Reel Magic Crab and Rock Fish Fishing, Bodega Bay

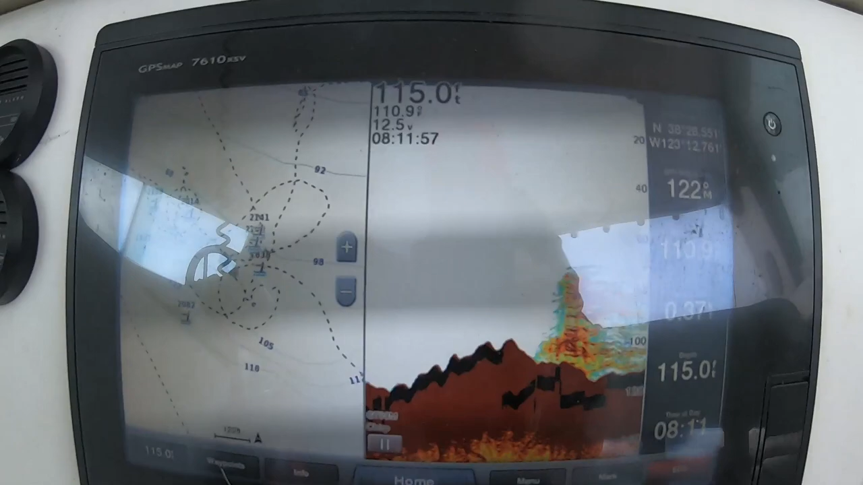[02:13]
Little rock on the reef. Little fish rock on the reef.